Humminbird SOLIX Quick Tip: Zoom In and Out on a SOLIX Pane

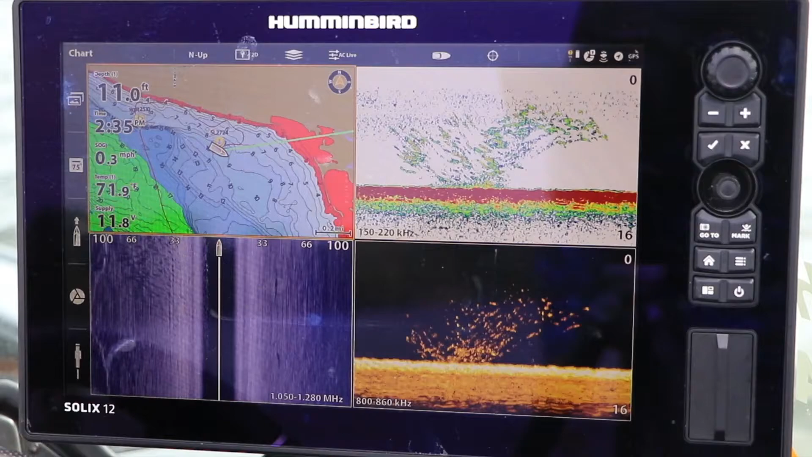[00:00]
On screen: depth 11.0 ft, water 71.9°F, speed 0.3 mph
Here is a tip that will help you get started with your Humminbird Solix. No matter how big your Solix display is,
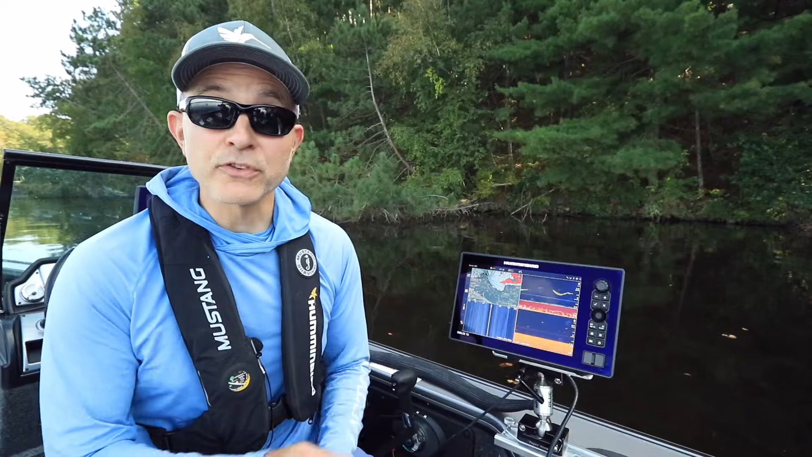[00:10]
the information presented on a split screen view is always constrained to small portions of the display. There are lots of circumstances when you might want to zoom in and
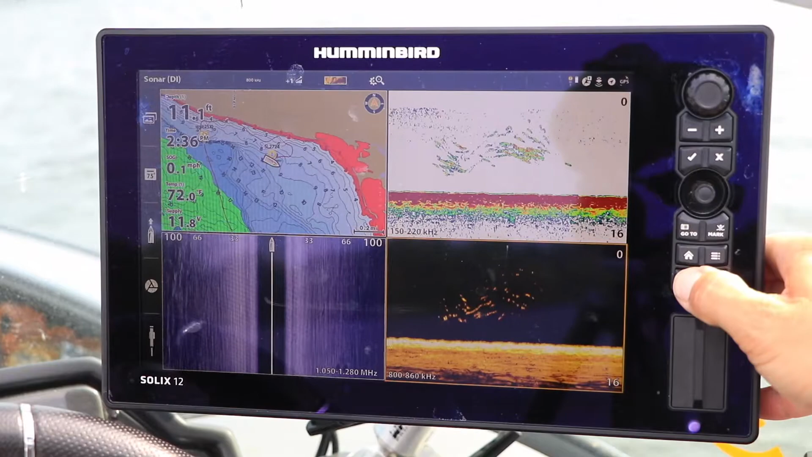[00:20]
On screen: depth 11.1 ft, water 72.0°F, speed 0.1 mph
focus your attention on only one pane in a split screen view.
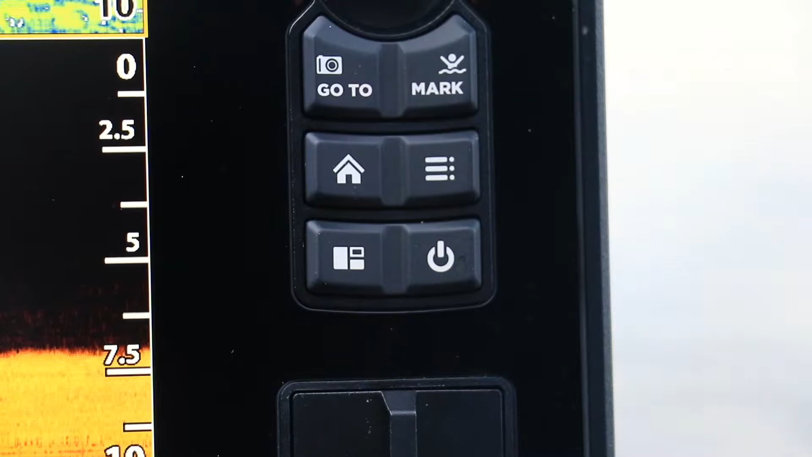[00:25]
To do so, press the pane key to select a pane to zoom in on,
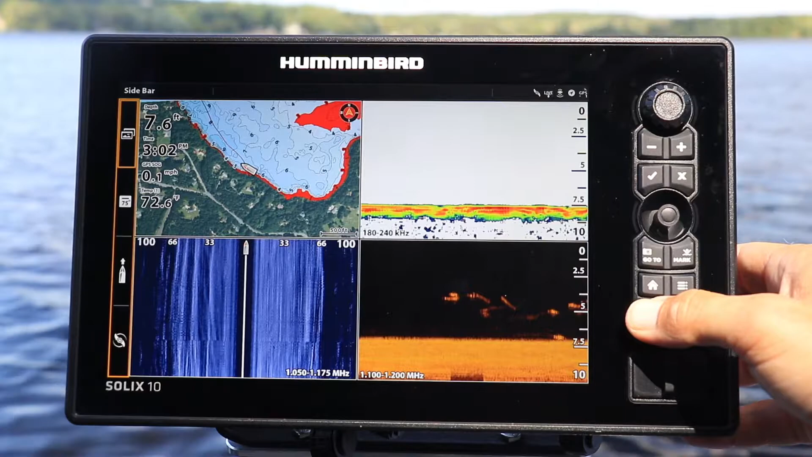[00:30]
On screen: depth 7.6 ft, water 72.6°F, speed 0.1 mph
and then press and hold the pane key to expand that pane to fill the entire display.
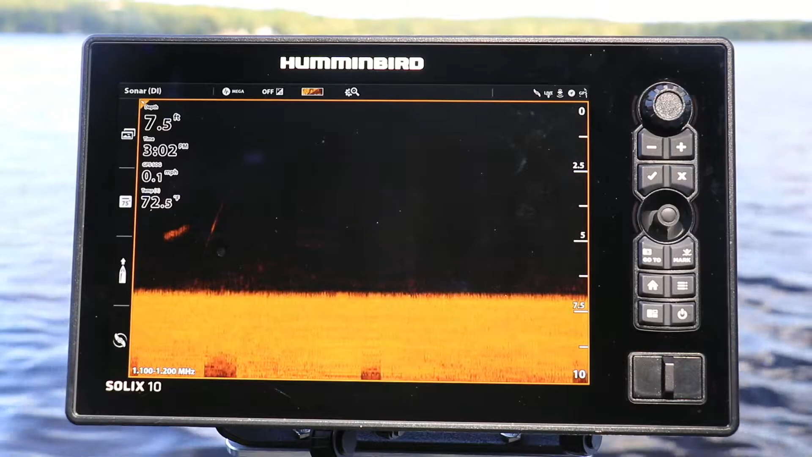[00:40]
On screen: depth 7.5 ft, water 72.5°F
Press the pane key again to return to the original split screen view. You can also expand an individual pane by using the Solix touchscreen interface. Use a two-finger tap and hold on a single pane to expand that pane to the full display.
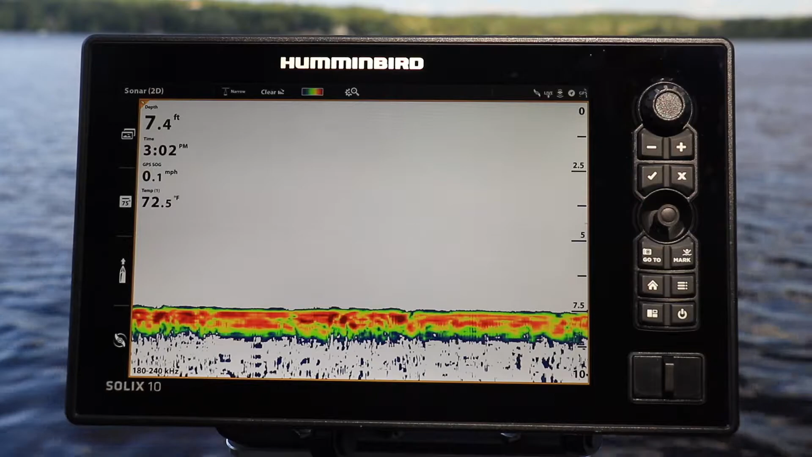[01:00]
On screen: depth 7.4 ft, water 72.5°F, speed 0.1 mph
Then, use a two-finger tap and hold again on the expanded pane to return to the original split screen view.